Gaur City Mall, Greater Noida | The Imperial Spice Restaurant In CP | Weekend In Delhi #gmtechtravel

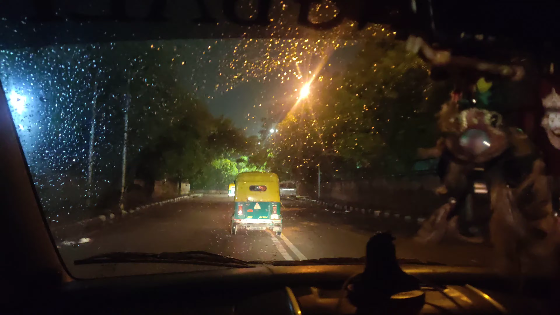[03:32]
और हर्की हल्की बारिश हो रही है यहां पर दिल्ली में दोस्तो आते हुए थोड़ा सा जाम भी मिला हमें रेल्वेस्टेशन के पास ऐज यूज्वल
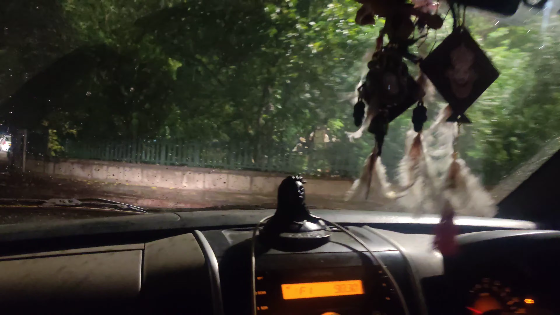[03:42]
अभी हम जा रहे हैं अपने भाही के फ्लैट पे